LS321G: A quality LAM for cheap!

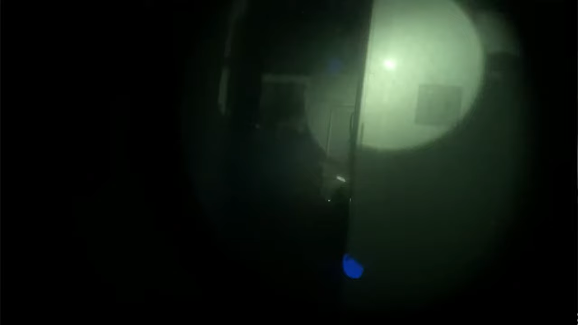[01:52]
but this is, first and foremost, a civilian class laser.
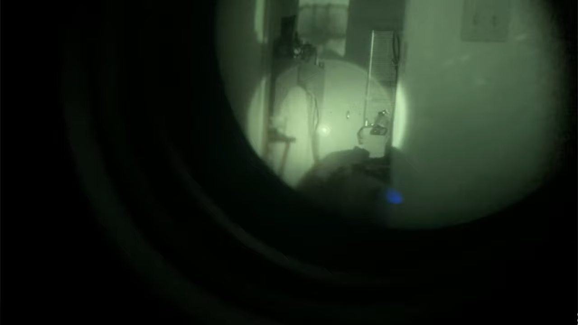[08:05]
I've also noticed that the laser inside of that illuminator circle is in the middle. Concentric, if that's the right word, it's in the middle of the illuminator, which is huge.
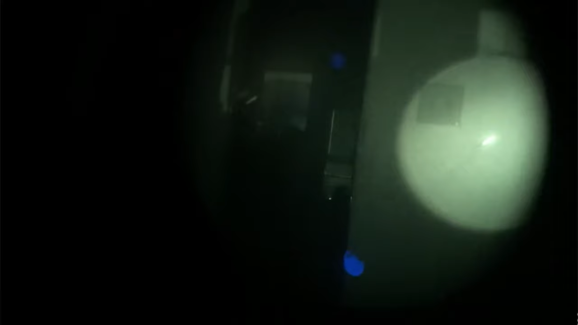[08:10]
A lot of illuminators can kind of lose that zero after a while. This one I haven't seen to be the case. Let's talk about some downsides of the unit.